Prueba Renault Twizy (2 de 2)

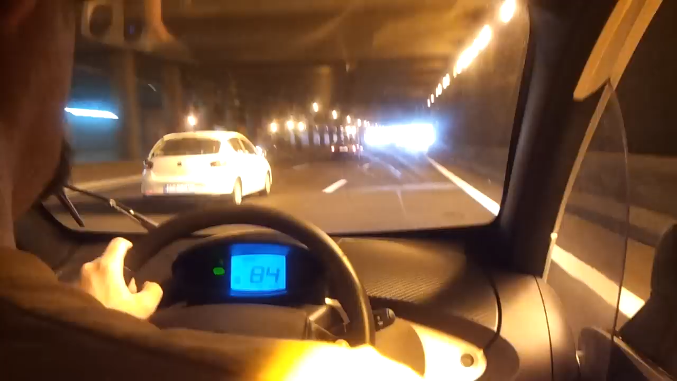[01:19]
Eso que vamos, favorable. Es 84. No favorable. Este es un poco de pendiente hacia abajo. Debe tener un limitador o algo.